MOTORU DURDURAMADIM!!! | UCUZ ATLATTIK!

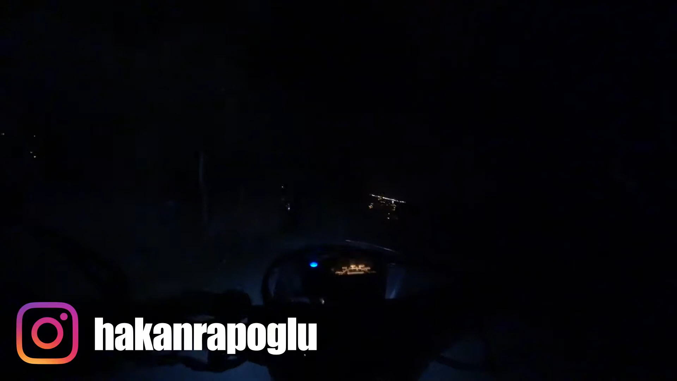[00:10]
Abi bak buralar çok kötü. Koyuyor lan motor. Aa buradan biraz az sakin dur. Allah. Oğlum düşeceğiz ha, ben sana söyleyeyim. Az dur. Dur şurada motoru dur. Bekle. Dur sakin dur. Hiç panik yapma, motor durmuyor. Tamam dur sakin.